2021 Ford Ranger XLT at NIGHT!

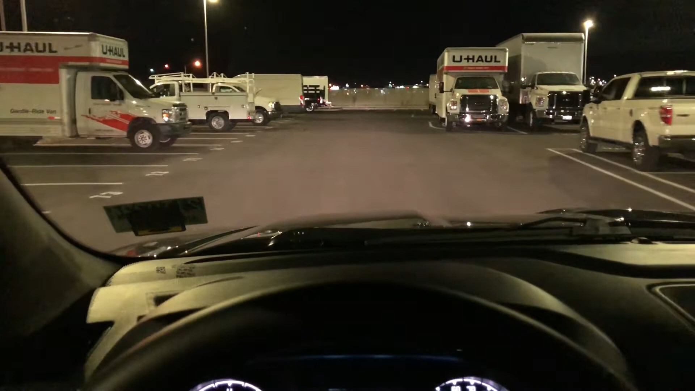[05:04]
the headlights look like in a dark street and then i'll go to a wall and show you guys what the headlights look like actually i'm just going to show you guys right here there's a perfect wall right here
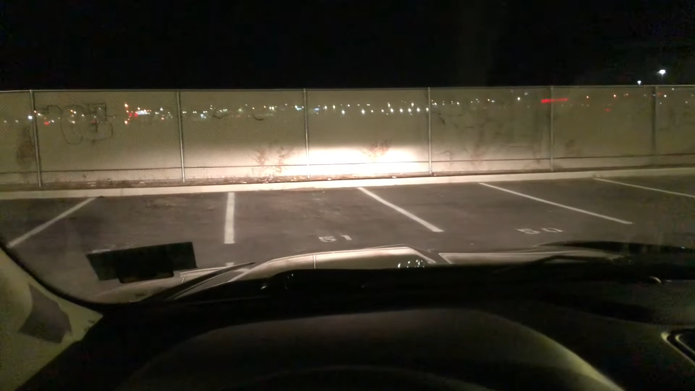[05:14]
okay so you can see it's not terribly widespread let's
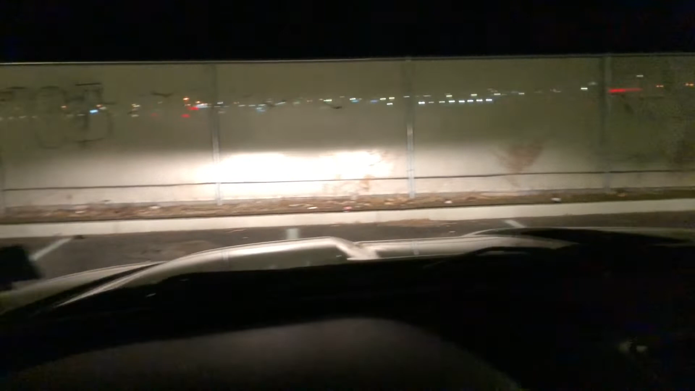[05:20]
see i'm going to turn off the fog lights so these are just the headlights they're bright enough um not very wide high beam high beam is very bright um more focused than the center obviously but high beam is pretty good fog lights do help light up the bottom there fog lights are very helpful this is just fog lights
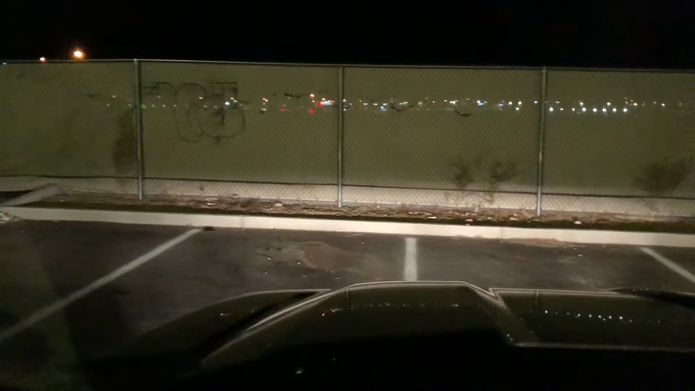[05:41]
and the fog lights actually go out pretty straight because they're so high up on the bumper so that's nice and just the high beam but yeah overall headlights not too bad but i do like the leds a lot better on the lariat
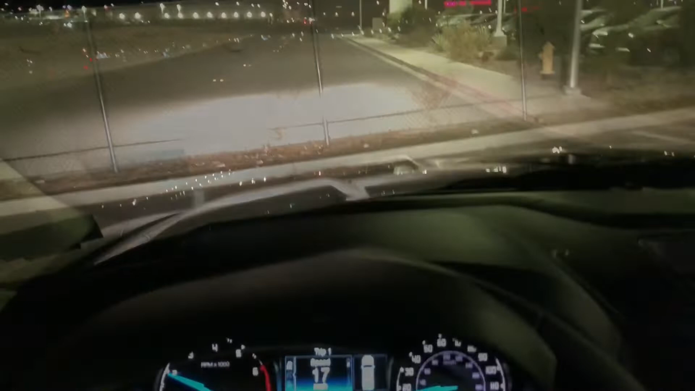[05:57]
all righty guys getting ready to enter a pretty dark street over here
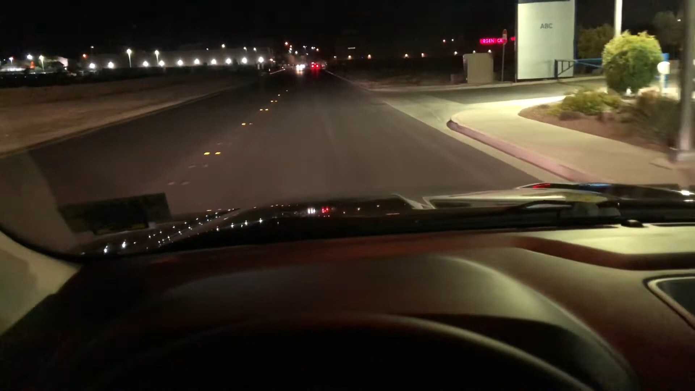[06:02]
so you guys can see what these headlights light up and there's a car coming so i'm gonna wait till that goes by all right car just went by you can see it lights up pretty good um no fog lights oh wow fog lights make a huge difference but yeah i